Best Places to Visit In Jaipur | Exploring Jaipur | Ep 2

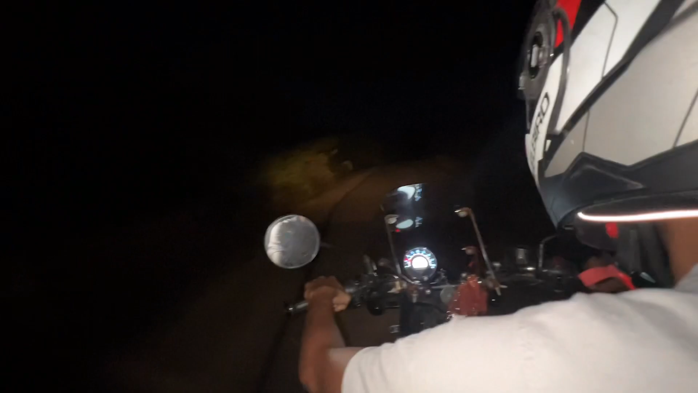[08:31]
और रास्ता तो देखो पूरा का पूरा सुनसान हो रखा हुआ है, बट नाउ अभी तो फोकस करना पड़ेगा यहीं पर क्योंकि नीचे जा रहा है अभी।